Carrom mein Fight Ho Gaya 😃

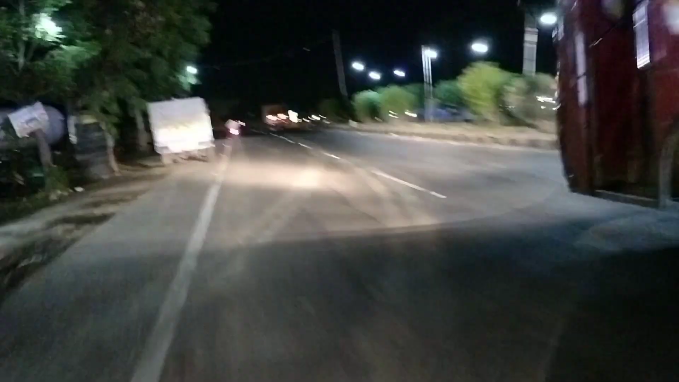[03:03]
इस जगह से जा रहे हैं यहां पर हमारा भी एक वार एक एक्सिदेंट होने से बचा ता बहुत भी से घेट
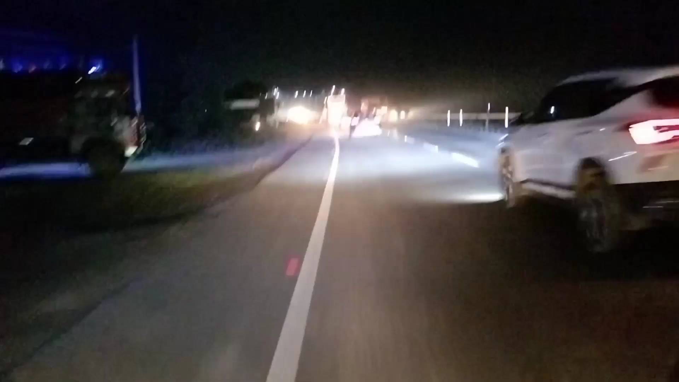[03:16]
दिया नहीं तो पहले इदर से उधर लोग जाता था था थो थो फुलीस वाले चाचा जा रहे हैं तो यहीं सब कुछ बात हैं और यह जो पूले नहीं सबसे डें�
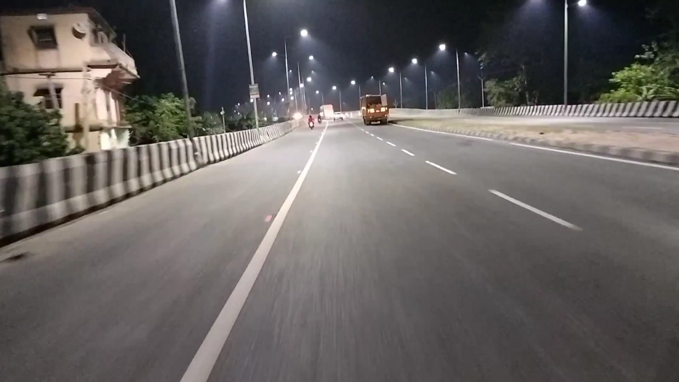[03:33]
प्रेंगे उसके बाद आपका पैसा ऐसा चीद लेंगे बाइक तो नहीं चीनता अब तक रियर केस में हैं लेकिन पैसा ऐसा फ़ोन वहां सब कुछ आपका चील लेगा तो यहीं सब कुछ शीजे है इस पूल पर थोड़ा डेंजर वात इसमें रात में पुलिस भी पहरा द जलता है मतलब रेयर केस
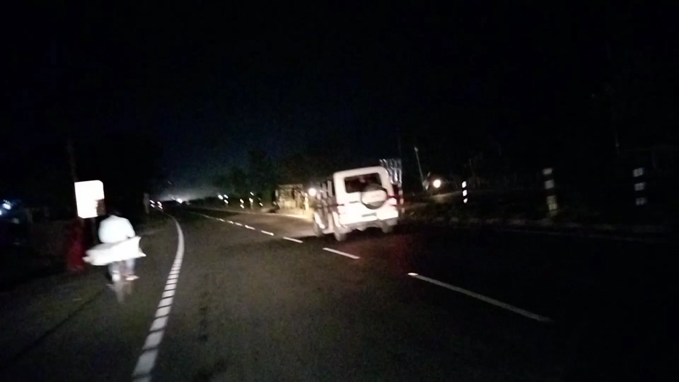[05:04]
है यह पैसन प्रो चलता आपने माइक को आफ क्योंकि हमें जाना है रॉंग साइड से बीच से कट लेके जो काफी जाजा टेंगरास है तो है कई गाई तो मैं फिलाल अपने घर आ गया